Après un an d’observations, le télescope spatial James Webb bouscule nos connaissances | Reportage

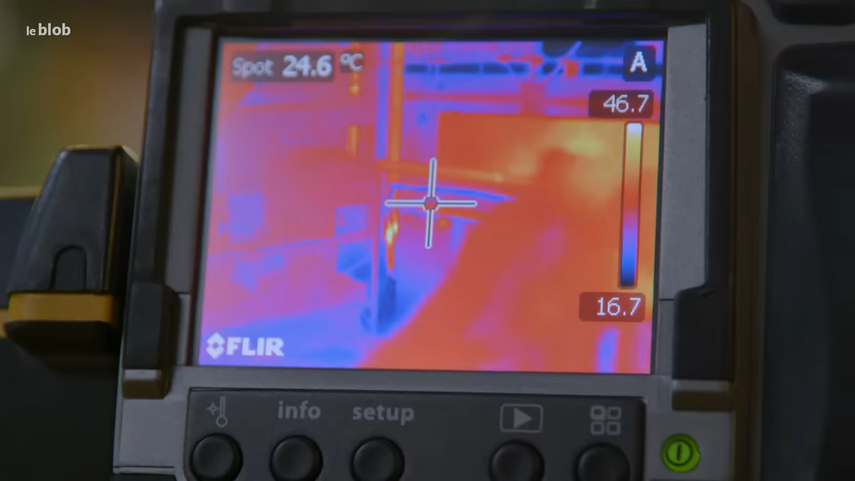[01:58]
On screen: spot 24.6°C
Si je mets ma main dans ce sac plastique, a priori, on se dit on ne va plus rien voir.